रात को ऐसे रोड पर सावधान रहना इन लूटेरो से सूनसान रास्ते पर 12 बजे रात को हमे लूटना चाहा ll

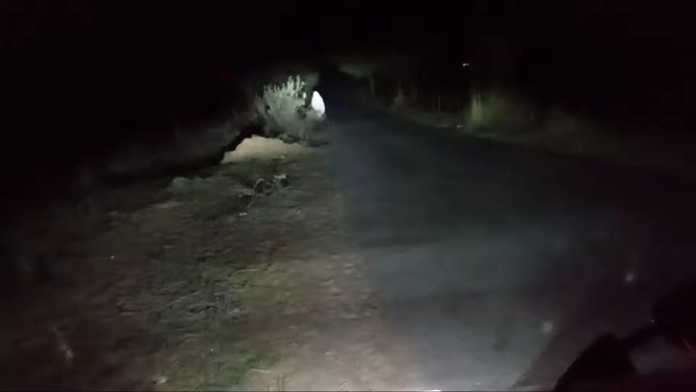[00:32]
मज़ा आ रहा था एक हॉन्टेड लोकेशन के ऊपर, पर पता नहीं सामने वाली बाइक है जो मेरे को काफ़ी देर से फॉलो कर रही है, पिछले 1 किलोमीटर से जब भी मैं आगे निकलता हूँ तो मेरे को ओवरटेक मार के आगे रुक रही है। आप बाइक को देख सकते हो, अब मेरे को पता नहीं ये लोग है कौन,
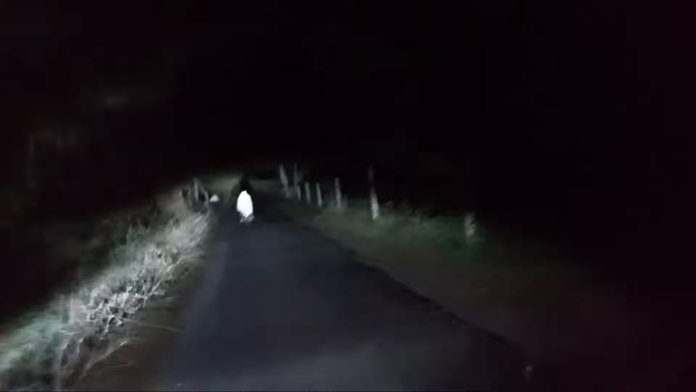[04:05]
आप देख सकते हो सुनसान रास्ते पे यार पिछले काफ़ी देर से मेरा पीछा किया जा रहा है, अब तो डर लग रहा है कि लोकेशन पे जाऊँ या फिर नहीं जाऊँ,